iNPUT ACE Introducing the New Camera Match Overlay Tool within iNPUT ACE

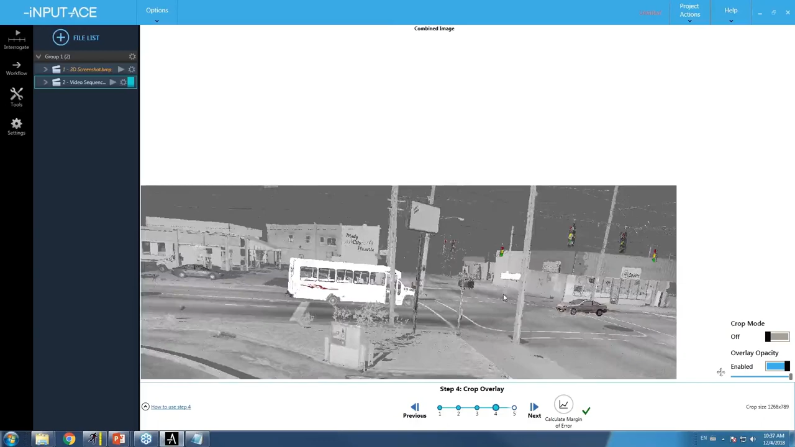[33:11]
Let me go back through the steps so we can see this in detail. So we get to our match points. This is the series of points that were picked on this particular image. You can see there's a lot more that were done in this case, probably a little bit overboard.
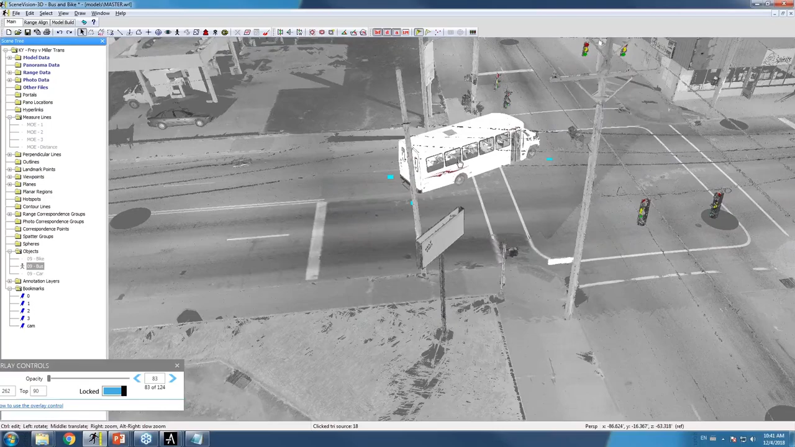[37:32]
I just undid that to put it back into place. And if I go back down into my camera perspective,
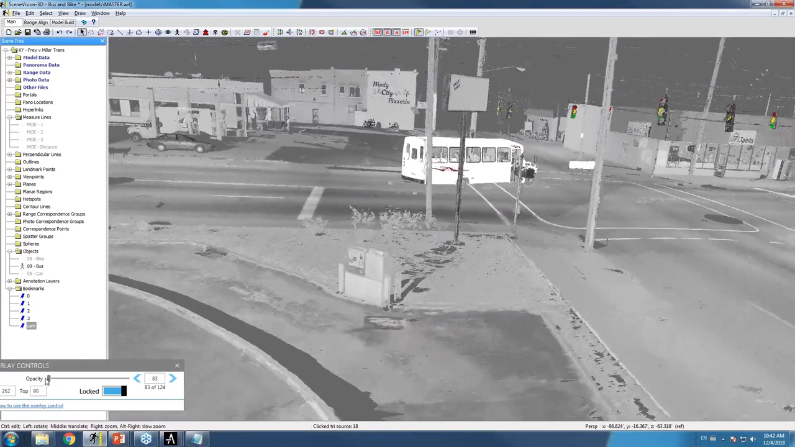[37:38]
I can now dissolve in my overlay to show any portion of the image that I want, either fully opaque or, you know, roughly 50%, so that when I select my object and want to move it around, I can measure the position of where that object goes. I can do that with any of the objects in question,
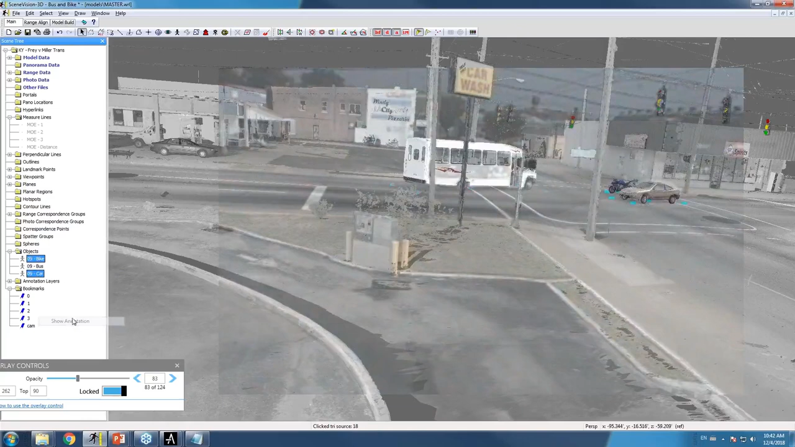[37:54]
so, for example, my car and the bike as well, which then allows me to place those objects within that margin of error, fly off the axis. If I go back into, you know, completely transparent, I can fly off the axis and combine together any demonstratives that I might need.
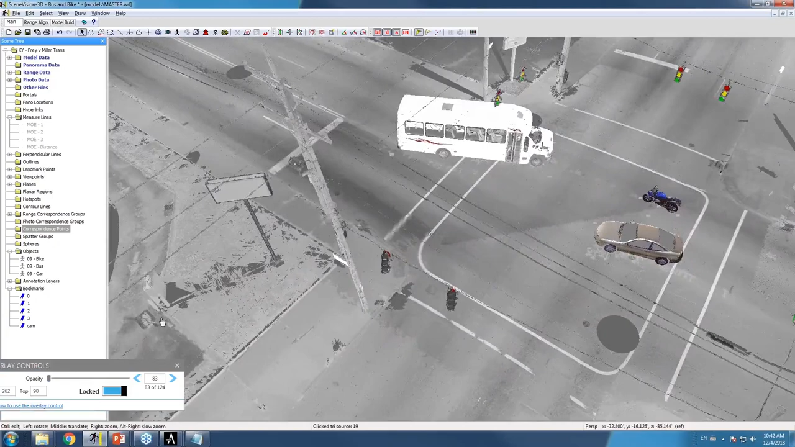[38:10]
So in this case, when doing the fly-through process, we've got, from our 3D point cloud tool, the ability of creating transitions and fly-throughs,
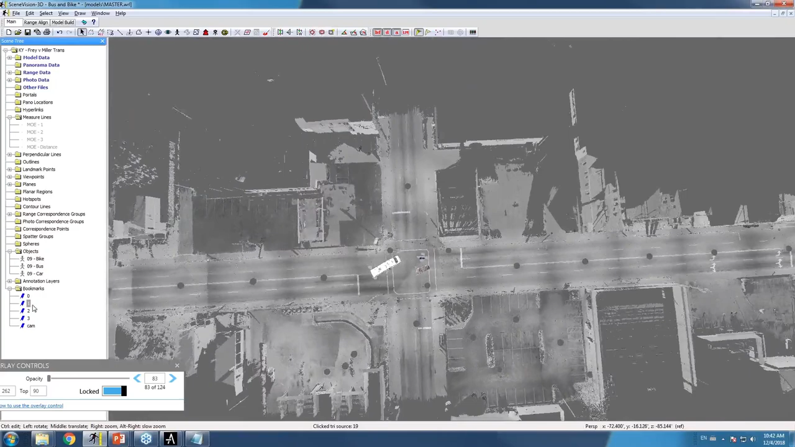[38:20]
from an overhead perspective to a behind-the-data perspective to, for example, inside of the camera view. Once we're in the camera view,
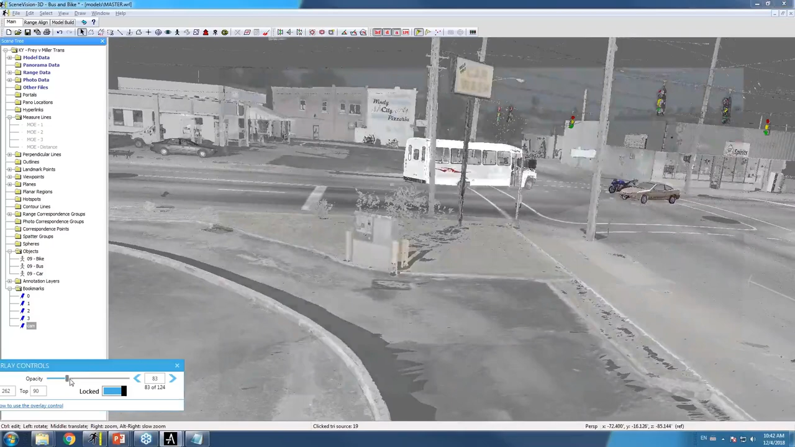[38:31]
we have this entire sequence that we can dissolve into and move forward frame by frame. And then we can dissolve back out of this data into our point cloud tool to then fly off the axis into any position that we might want.
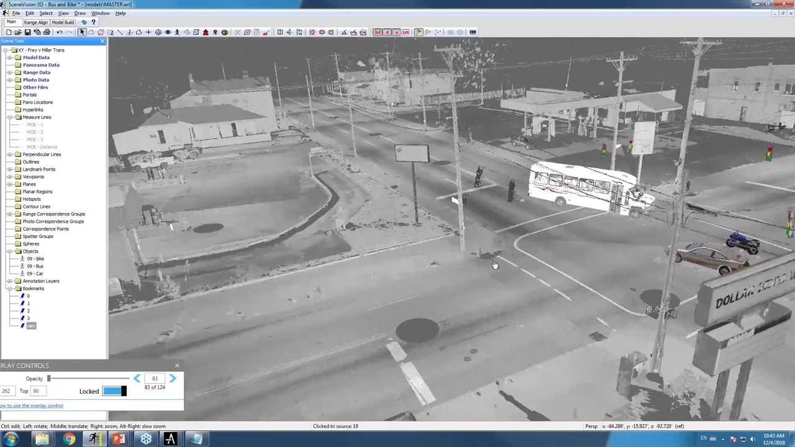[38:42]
So going back to the way that this was put together, again, in our original clip that we showed,
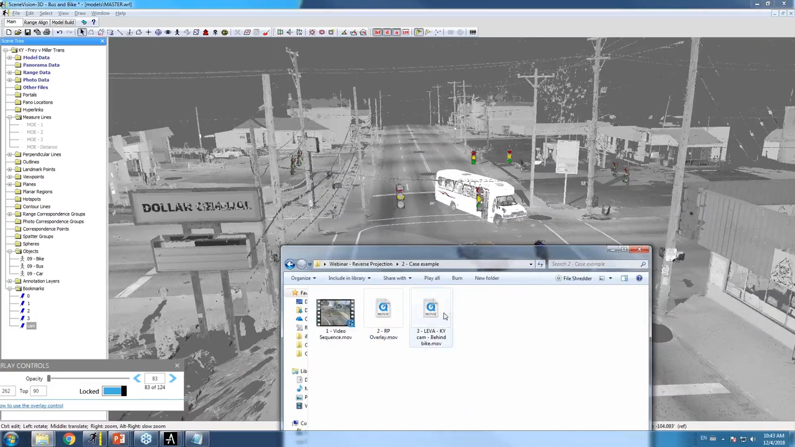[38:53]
we can produce exhibits that look like this, starting from within the camera, playing forward through the data,
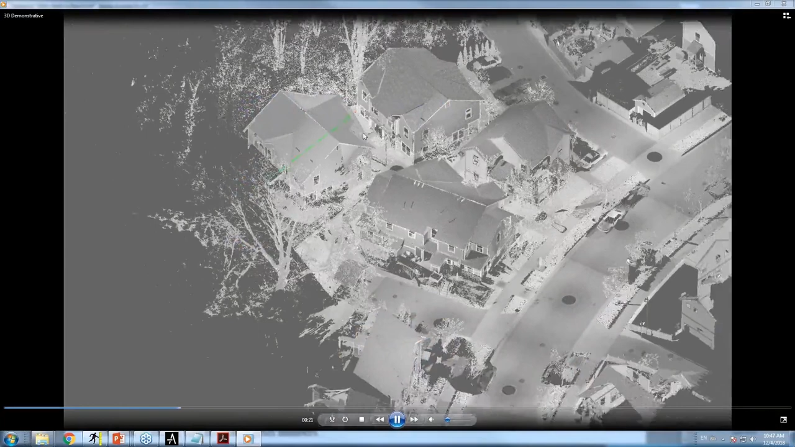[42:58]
We've got a straight line coming from the camera lens now. And if we get rid of our focal lens, we can see what it looks like at about the 5,000 feet back.
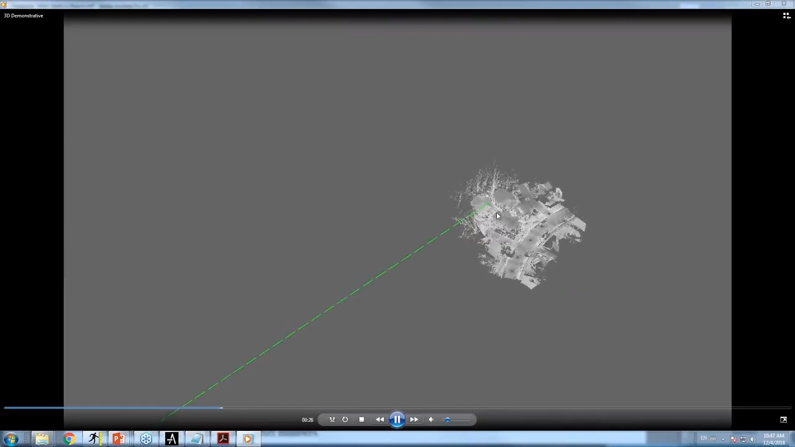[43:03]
And we can now zoom into that area of interest and know that within our margin of error,
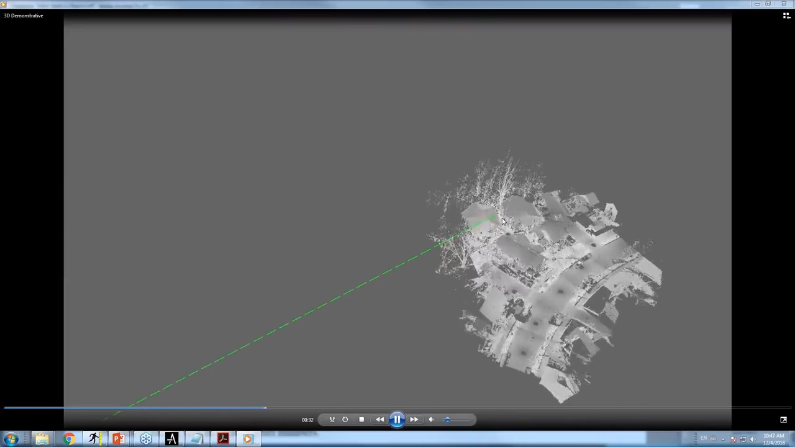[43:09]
the muzzle flash exists around the area of that line.
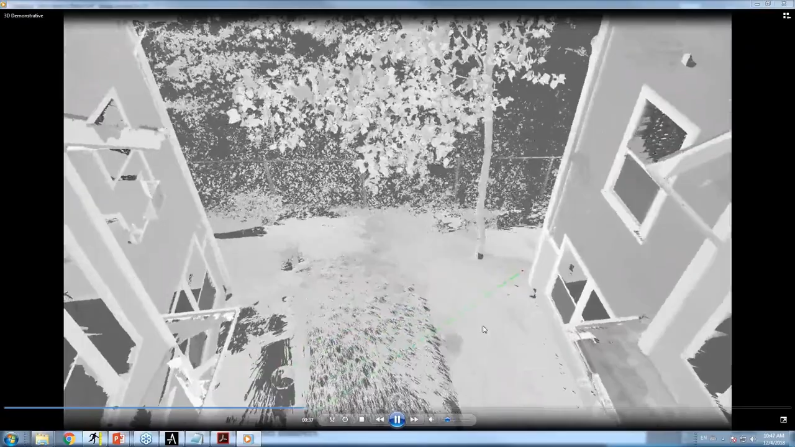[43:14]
And we can see when we come down to the region that this is the home that's owned by the individual who is firing the shots.
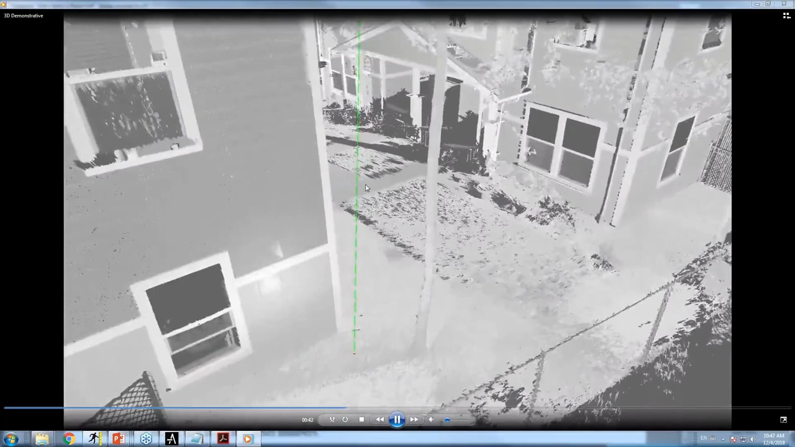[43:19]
And the muzzle flash is coming in this area, which is right at the area where the police exist.
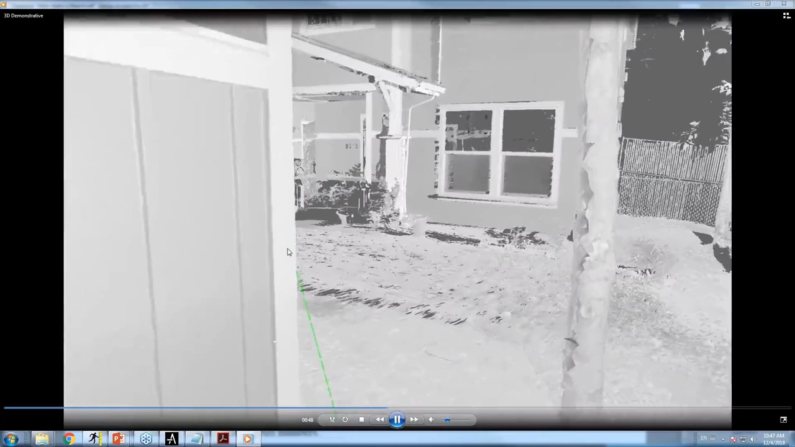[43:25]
So the question, of course, is, well, if the muzzle flash is occurring along this area of the line,
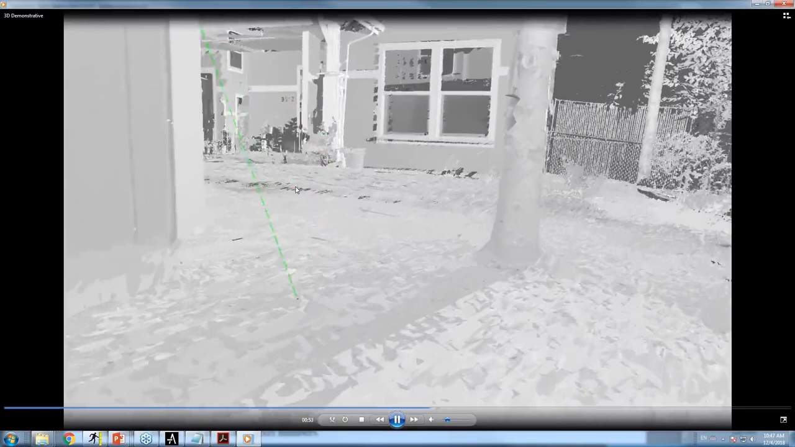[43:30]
if the individual is firing his shots, where would the muzzle flashes be visible? And can we identify, quote unquote, who shot first? Well, one of the inherent problems with this is that there are perspectives that are not visible from the perspective of that camera. For example, we've created planes, two dimensional planes in this image to show the areas that are not visible by the drone system. This home right here has an area that is invisible to the drone back in this region.
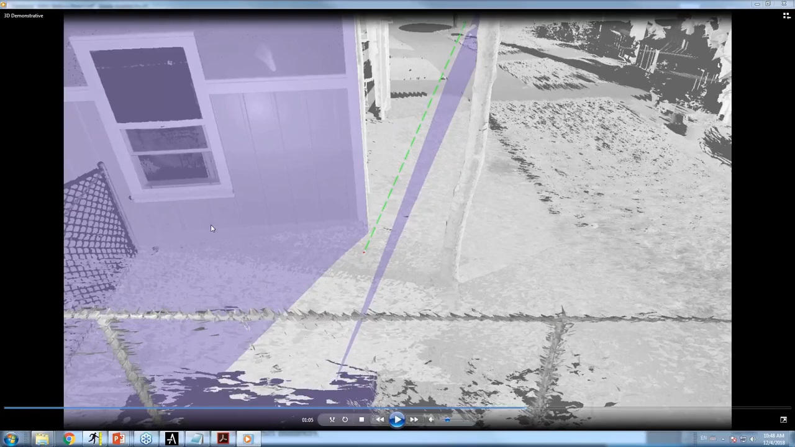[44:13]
So any activity that's happening back here is not visible because the drone is only seeing the data that is in this region right here. So everything to the right of this plane is not visible by the drone. Anything to the left of this plane is not visible by the drone. And just to show how we can know that, if we fly back to the perspective of the drone in question,
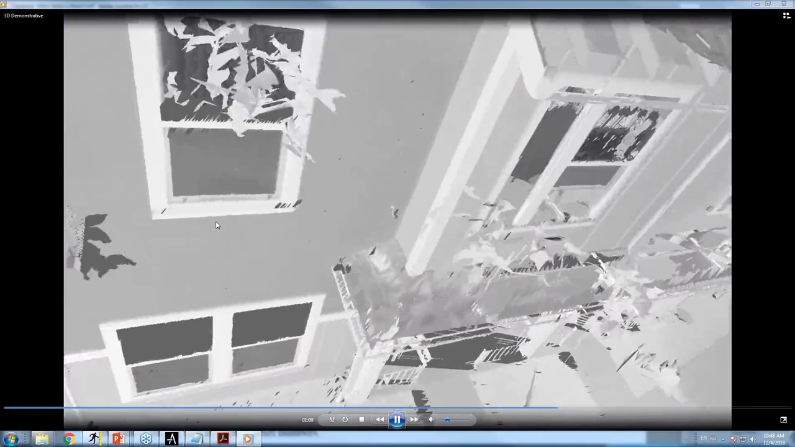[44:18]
we can see that the rooftop intersects this area and hides all the data behind here.
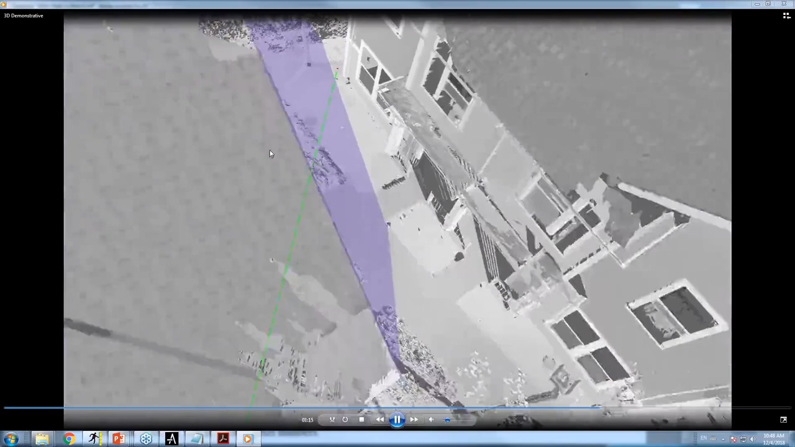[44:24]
So the data here, if I pause right now,
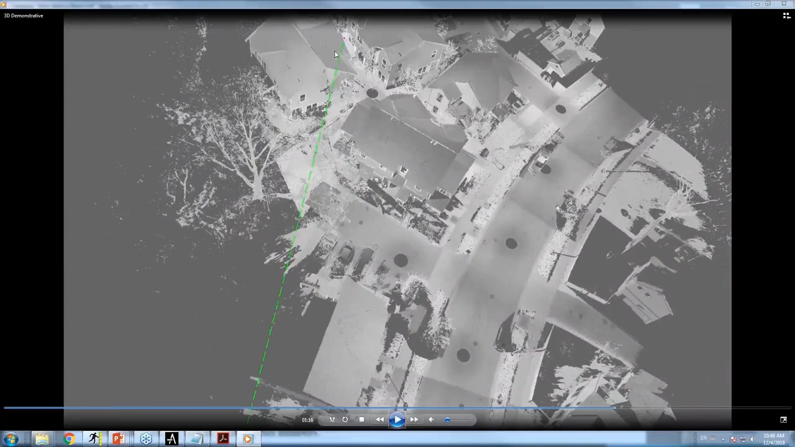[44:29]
everything that's to the left of this area of the roof won't be visible, and everything to the right of that edge of the building won't be visible.
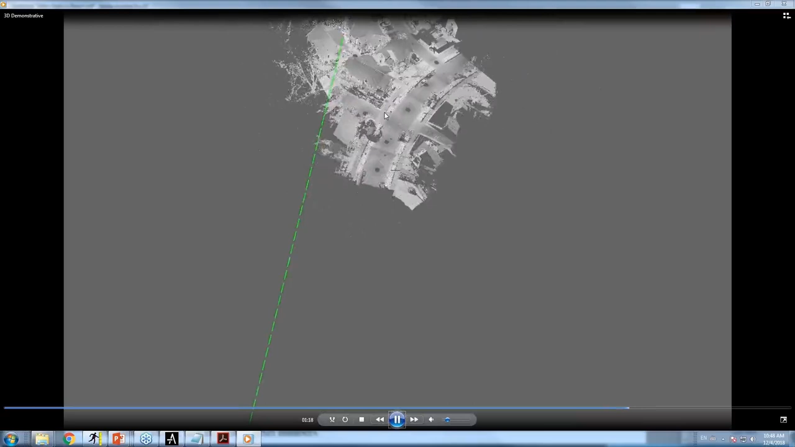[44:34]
So if we go back to the perspective of the drone, again, that 5,000 feet back, bring back in our focal zoom.
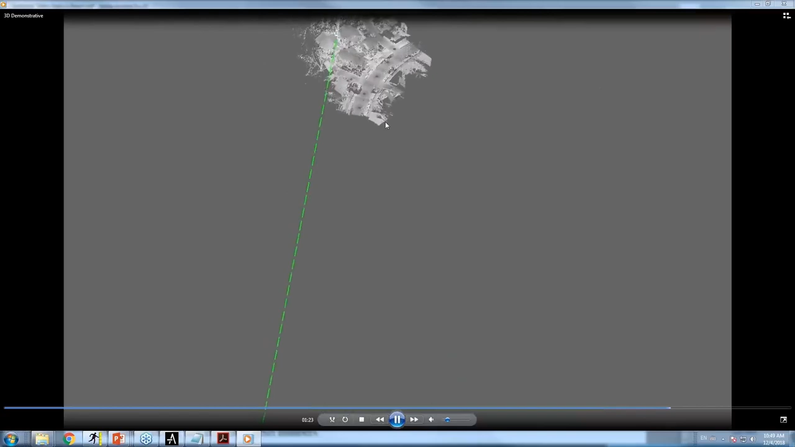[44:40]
We can see what is and what isn't visible,
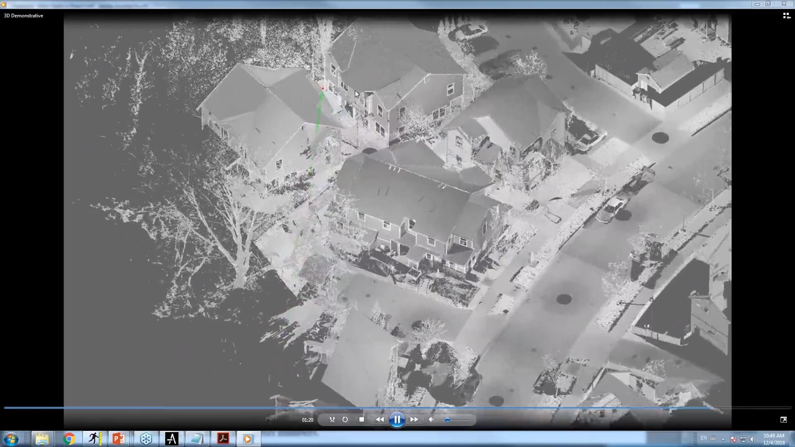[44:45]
knowing that only that area is visible. And that's the area of the muzzle flash.
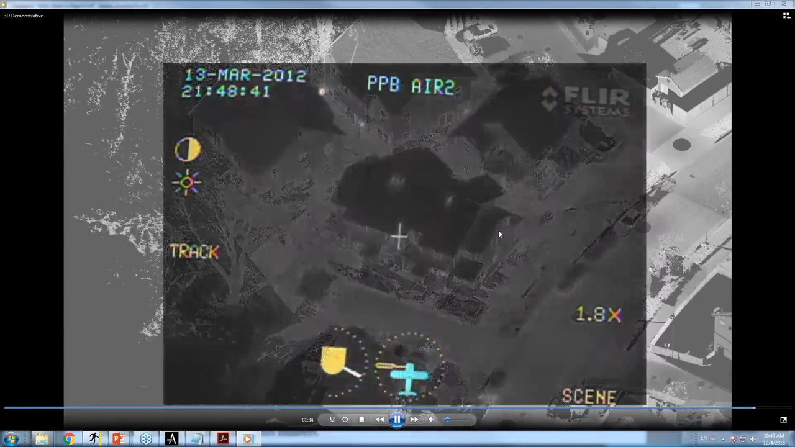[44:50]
So, of course, the question is then, if that's the area of the police in this particular case,
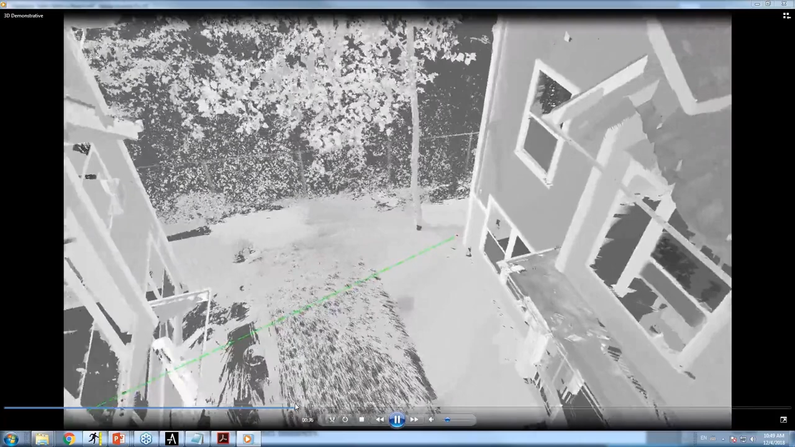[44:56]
would we even see any muzzle flashes from the individual who is inside the building or on side of his porch? And the answer, of course, is no. That data wouldn't be visible by the camera. So at this point in time,
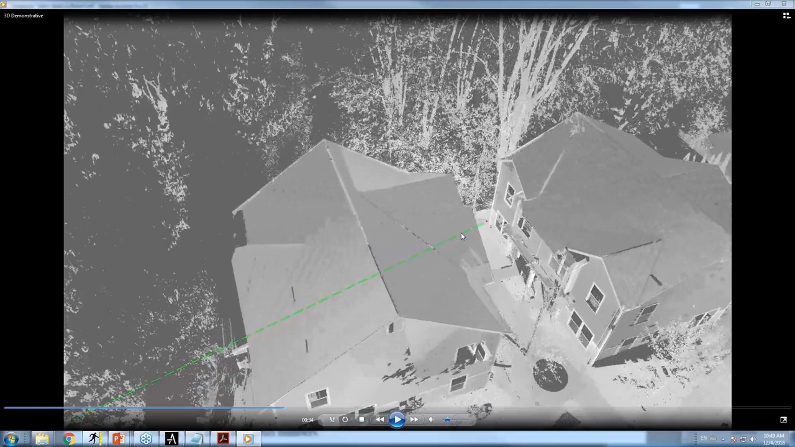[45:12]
it takes the argument down to the witnesses on scene and what was identified on scene. Because, of course, we can't identify who fired first because we can't see the area that the individual is in.